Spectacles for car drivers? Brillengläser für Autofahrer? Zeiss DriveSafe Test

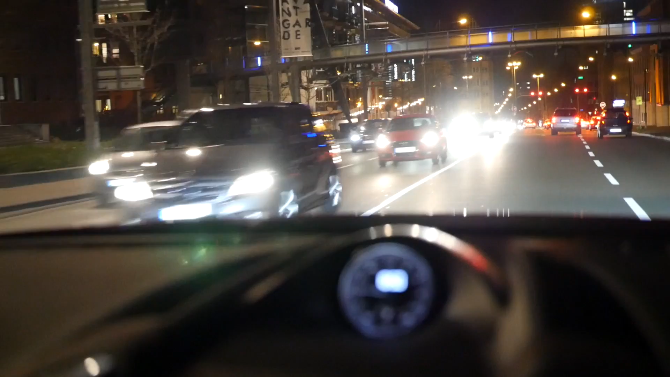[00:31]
Let's just imagine when driving at night looking at those scenes, you know, there are always so many lights from opposing traffic,
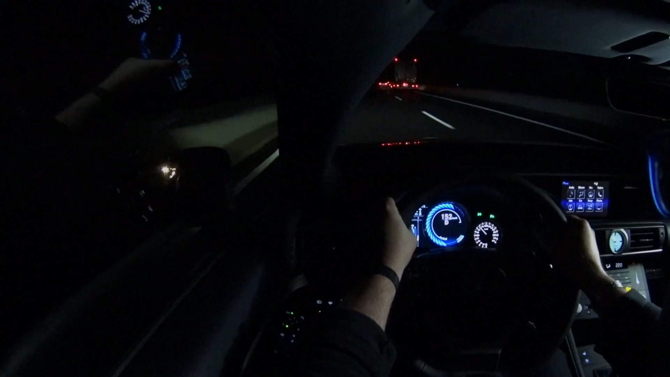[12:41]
But in the evening or in the night, I got a lot of problems. Especially, I could not read the instruments, but I could still the road. But there's a problem with the lights of other cars, especially the Xenon lights or the LED lights.